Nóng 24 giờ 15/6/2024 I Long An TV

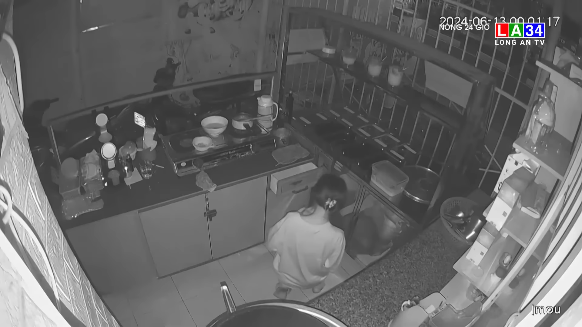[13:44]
lục lấy một ít tiền lẻ rồi tổ thoát Dấu dết hiện trường cho thấy thiếu nữ treo tường vào nhà Chủ nhà sau đó đã xác định được danh tính thiếu nữ này ở địa phương Nhưng khi tới nhà tìm thì gia đình cho biết cô bé bỏ nhà đi khoảng 2 tháng chưa về